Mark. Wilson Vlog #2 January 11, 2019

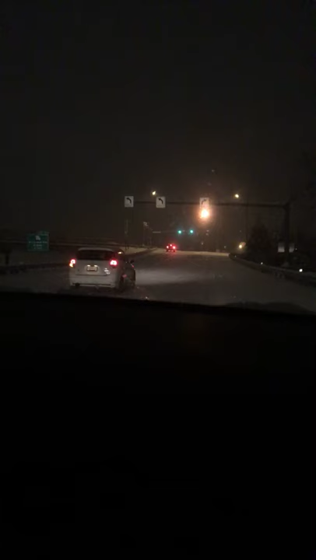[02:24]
All right, old man, I'm tired of you already. Ah, there you go, Jeep. God, it's the perks of having a damn Jeep. Ain't nobody coming from that one. Well, here's another pointer. All right, can I go for a point number four? No. No. Oh, oh, oh, no, no, no. We're just turning. Come on. Push it, man. Push it. You got it. All right. What is he backing up for?